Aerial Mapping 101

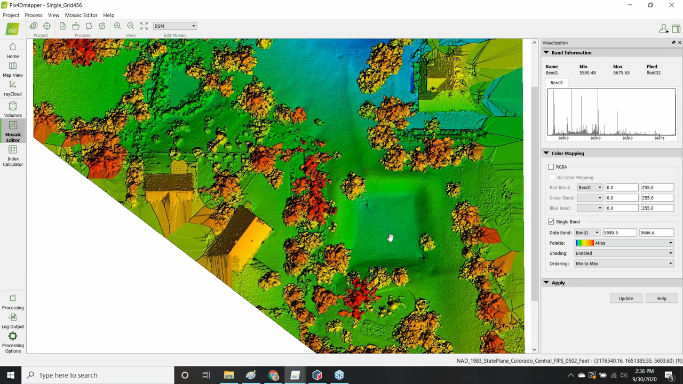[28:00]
And I can see here what I was really looking for at was this catchment pond or this holding area that was built within the park here. And here in the digital surface model shown within Pix4D desktop, you can really clearly make out the contour, if you will, here or the depression that's meant to hold that.
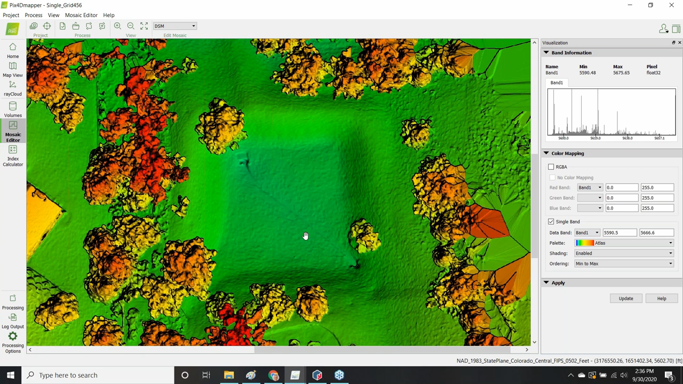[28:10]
And even the finer details here that are the inlet and the outlet here, if you will, switch back to the mosaic.
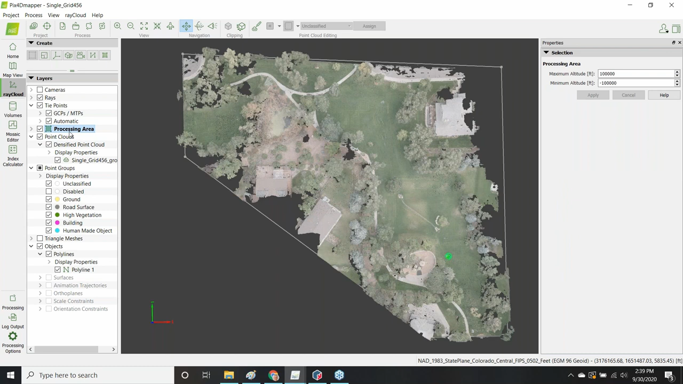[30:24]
And so the processing area can be either on this case, if I want to just remove or delete that one, you can see some other data fills back in around it. But I can create a new processing area by using the icon in the upper left hand corner here that says new processing area. And whenever you draw something within Pix4D, you really move your mouse somewhere and you left click to start drawing,
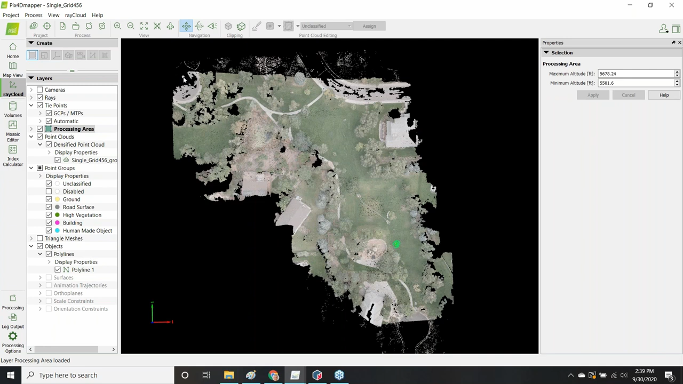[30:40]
move your mouse, left click to add a vertex, move my mouse, left click, left click. And when I'm done drawing my vertices, I right click to complete.
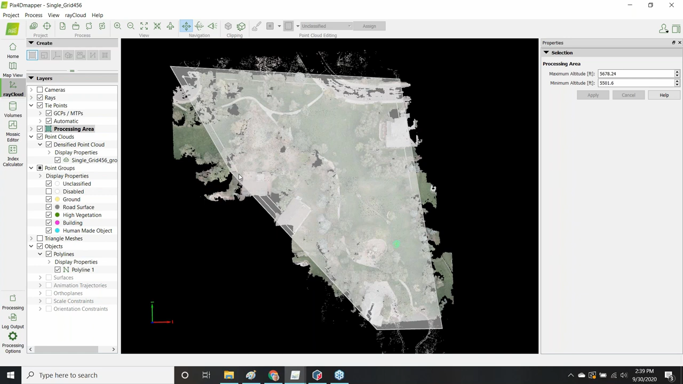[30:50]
And in this case here, then the software has created that processing area. And now any data that I create or generate following the creation of that processing area will respect that processing area and will be clipped to that output border. So that's a great question. Thanks for asking, Kerry. And so, yeah, are there other questions about mapping 101? It's hard to really cover everything about mapping in just one hour. But at the same point in time,
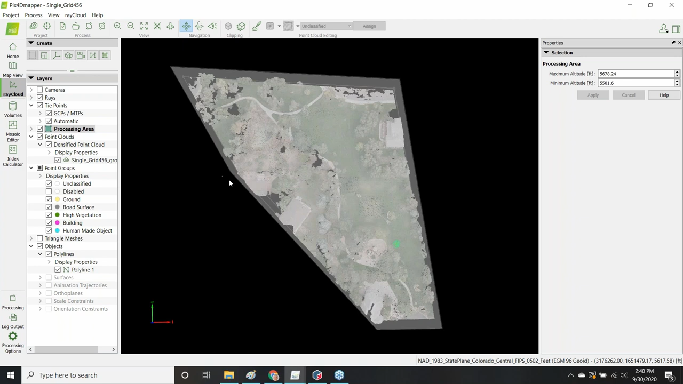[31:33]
really most of the hard work for planning a mapping mission is really at the front end of it, if you will, of planning it. Once you add all your images into Pix4D and hit start, I've not had to do any additional processing on this data set. I added my images and I hit go. And I still got very good relative accuracy.
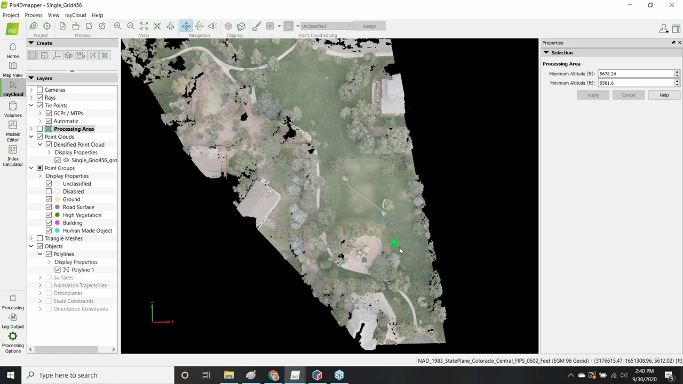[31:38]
If we zoom in here, we can see that the measurement that I got here for that polyline came out to be,
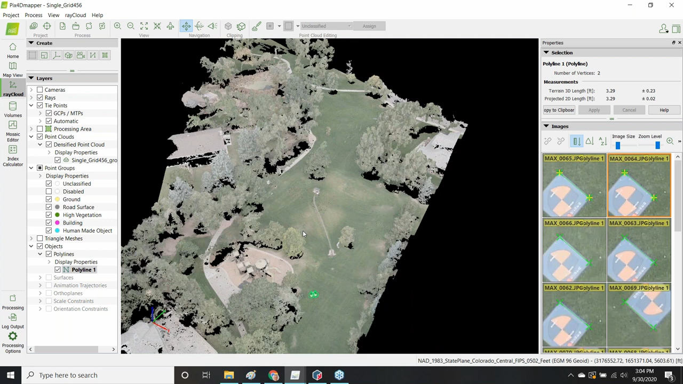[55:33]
Can you go through the details of how you get a mission plan for mapping? Well, sure. Yeah. Go ahead. Well, I can address that. So within the map planning software with the DJI MapPilot or the Pix4D Capture, you get a Google Earth-esque interface, very similar to what we see if we go here to the map view.
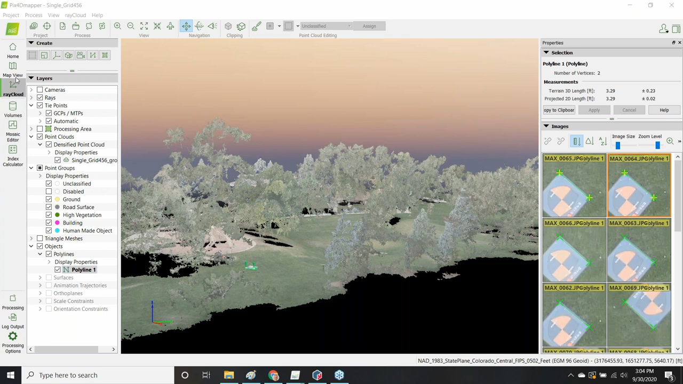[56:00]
And so just like you see this red polygon that's surrounding my project area, this is at the processing area I designed in this case.